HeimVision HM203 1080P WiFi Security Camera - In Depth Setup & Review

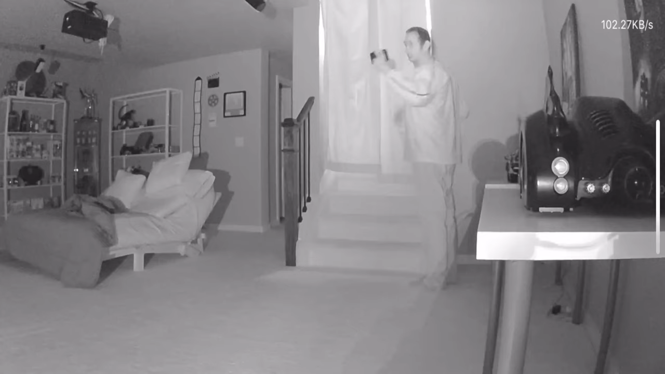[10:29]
And as you can see, it doesn't have any issues tracking even at night.
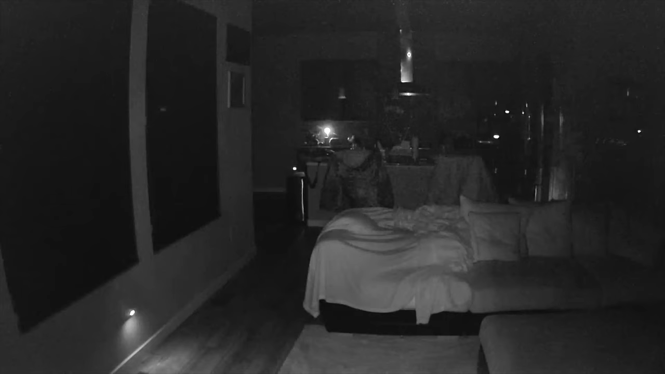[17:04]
As you can see, it starts recording the moment it sees movement. And keeps recording until that movement is gone.
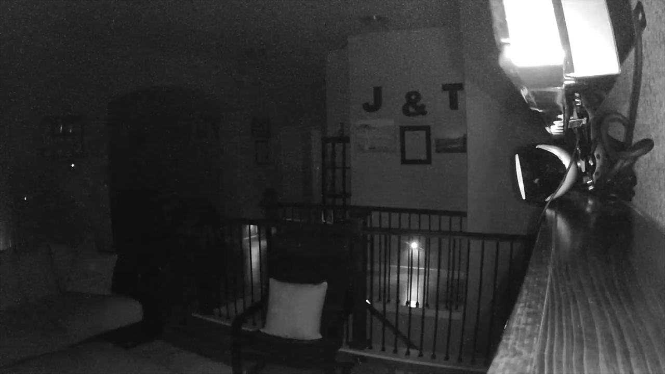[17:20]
And then here's a good example of how good the quality is at night using the IR illumination. My living room is fairly big and it seems to do a
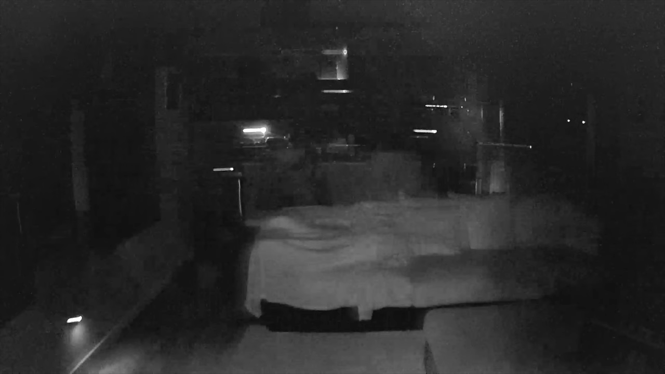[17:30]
pretty good job of illuminating a large area of that living room.
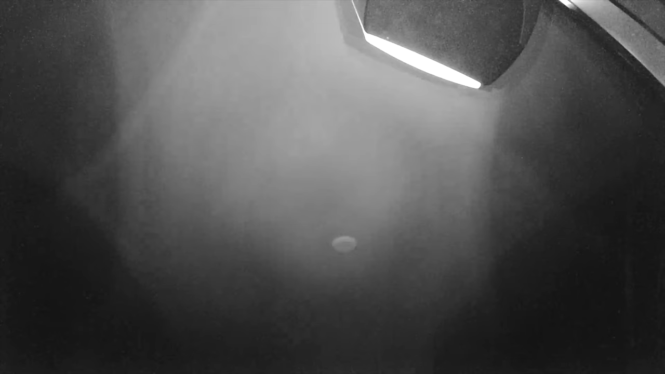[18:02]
For everybody that was looking to use this camera for, say, security reasons, and you wanted to use the infrared lighting to see outside,
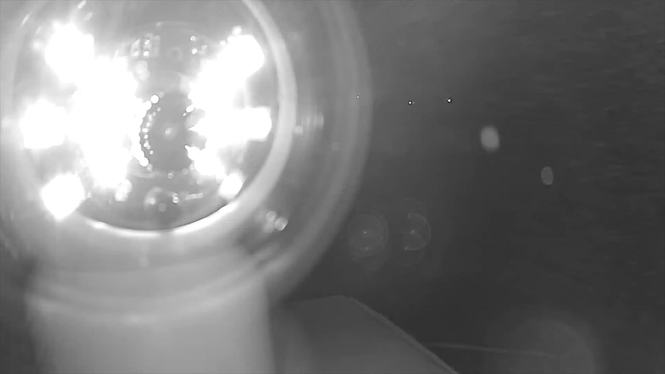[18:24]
If you put the camera behind glass and use the infrared lighting, all it does is reflect that light
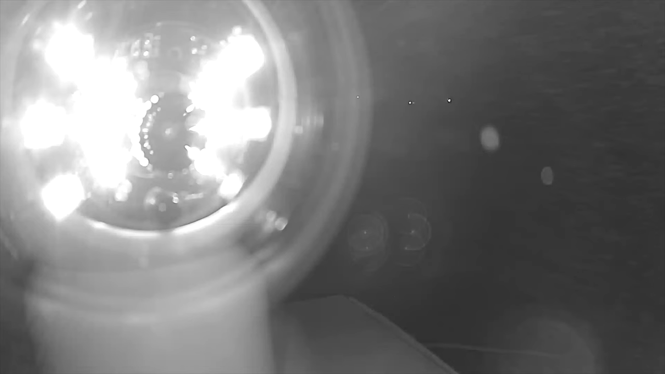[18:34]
back into the camera because it's so good. It's so powerful. So the best option would be for you to turn off the infrared and use an outside light to illuminate whatever you'd like to see.